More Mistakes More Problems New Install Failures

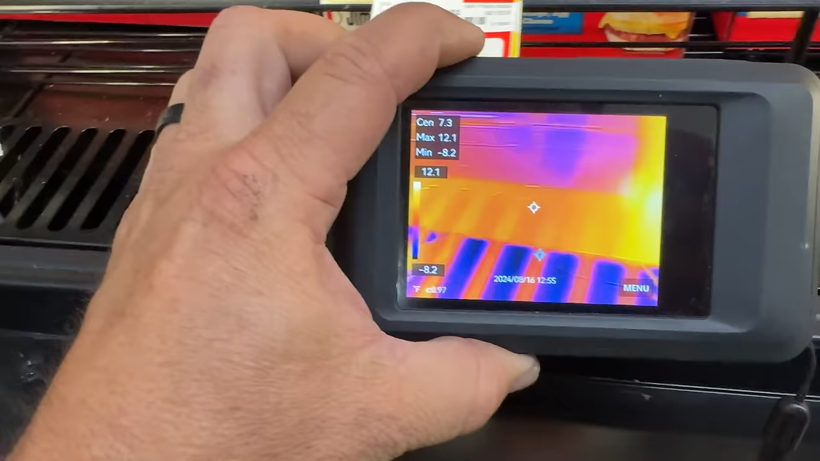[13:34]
Glowing. Yeah, that's liquid line right there. So we're not getting that.
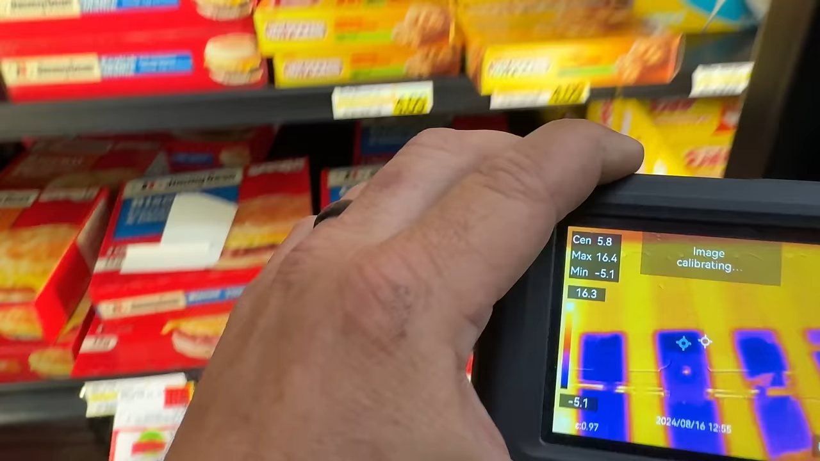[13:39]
I noticed that we're not getting any door heaters defined.
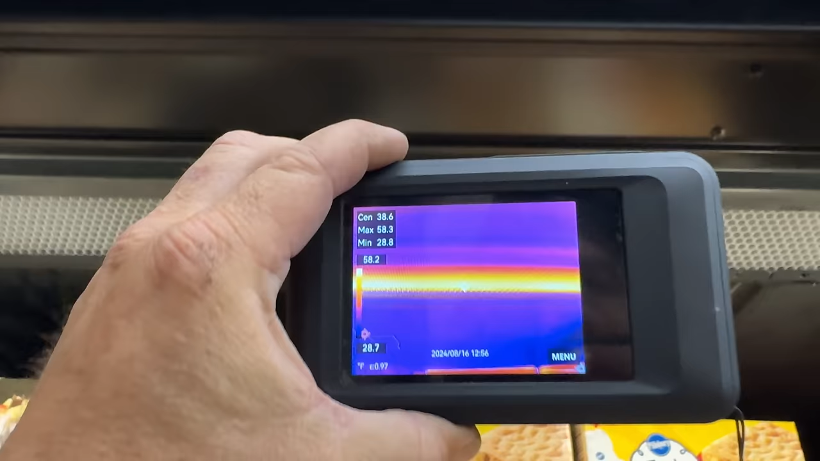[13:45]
I'm not. I mean you see a little bit of heat there on that. So obviously I can feel heat up here on the top.
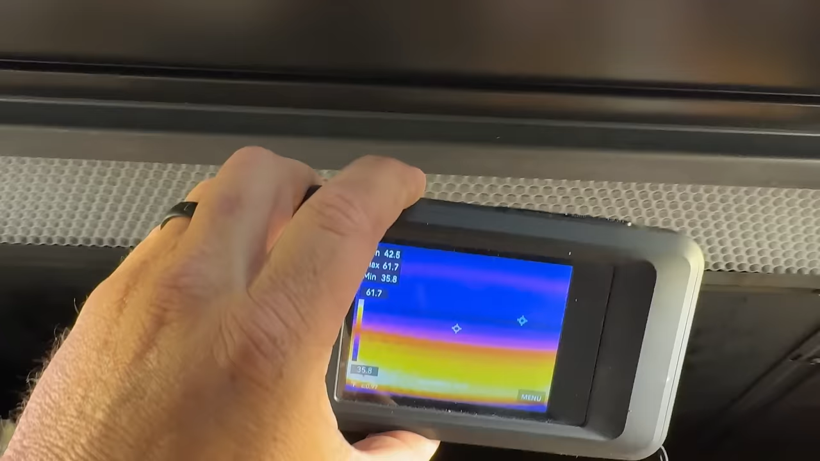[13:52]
I mean you definitely got some heater elements, but I think there's some other things that probably are unhooked and that's what I'm afraid of. There's some hackery going on and somebody hooked something up wrong. Maybe not done on purpose, but it still happened.
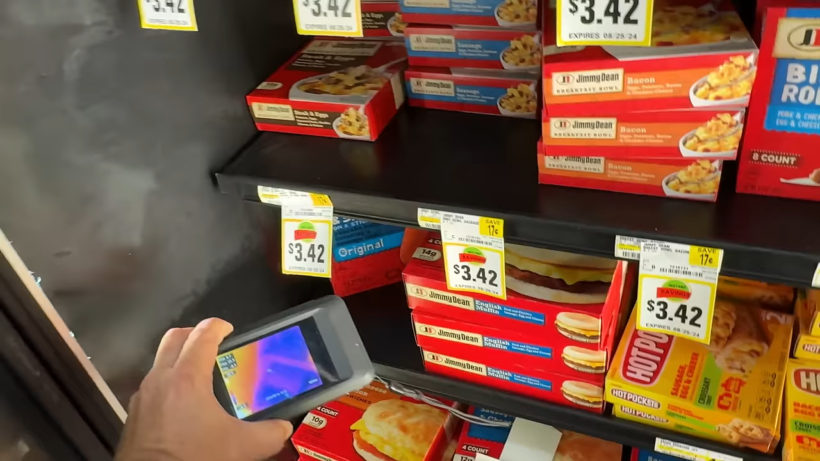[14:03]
I think that's why we got issues here.
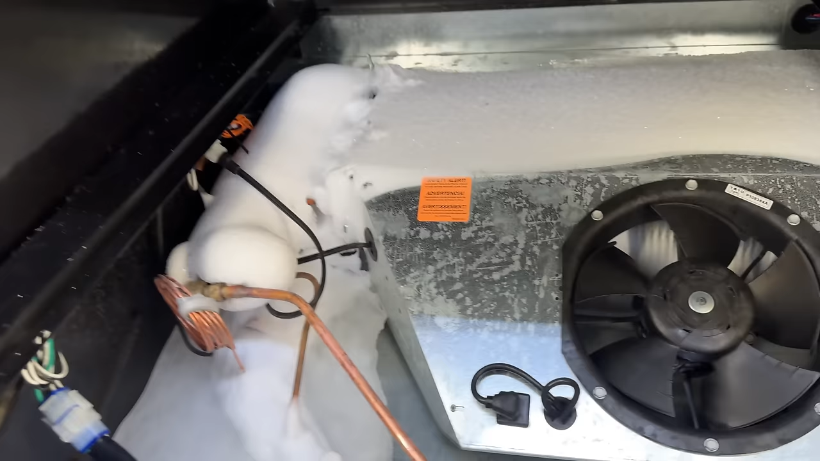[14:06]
So obviously we have major issues here. You can see maybe you might have a little spot there where the heater's working, but that's about it.
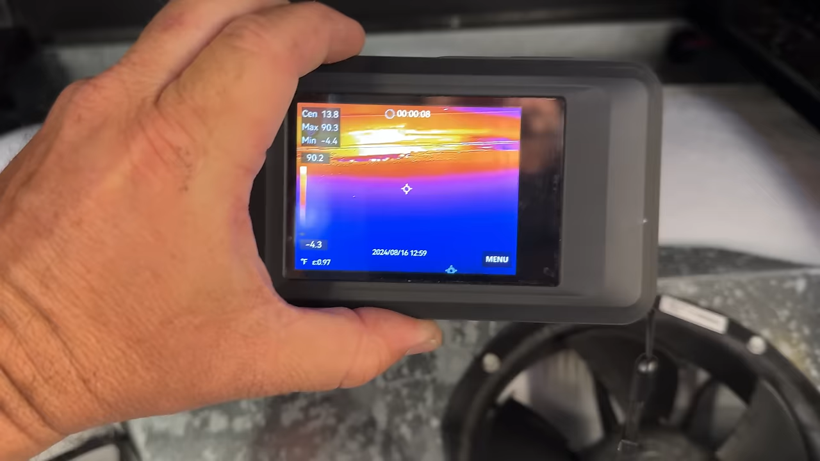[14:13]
Everything else is not doing squat. Yeah.
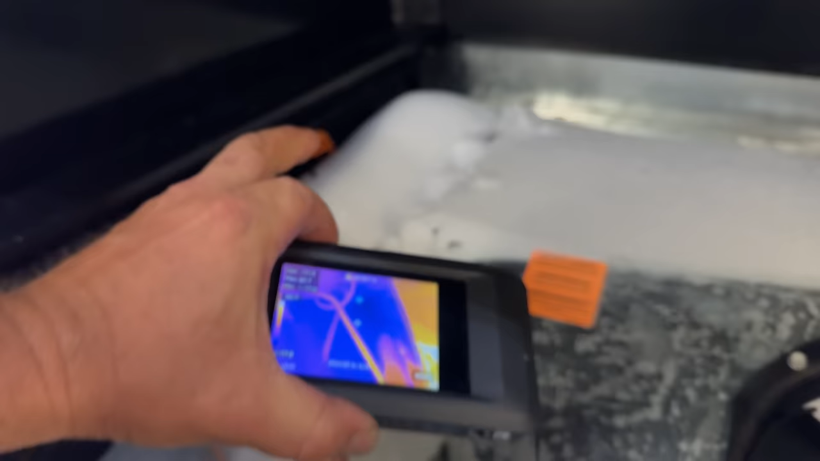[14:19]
There's your orange heater. There's a sensor there that's buried in ice. That's why it's not doing nothing. This whole panel, this whole freaking case needs yanked and it's all got to be washed out.
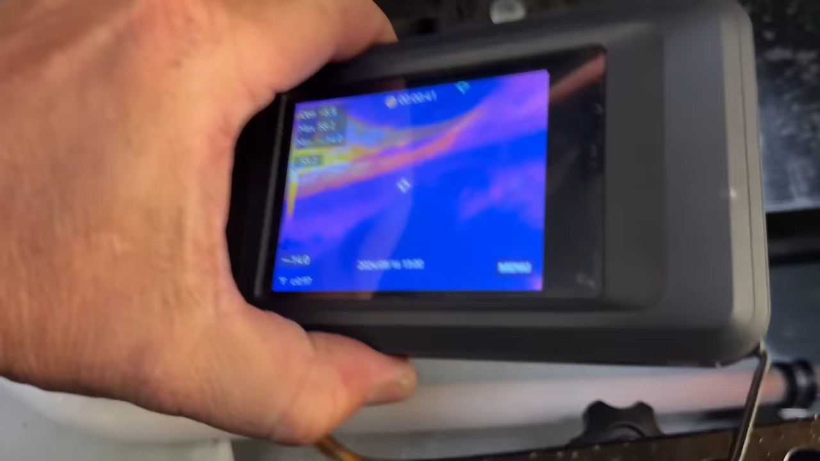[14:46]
that that heater's not even working. So it's probably not hooked up is what I'm assuming.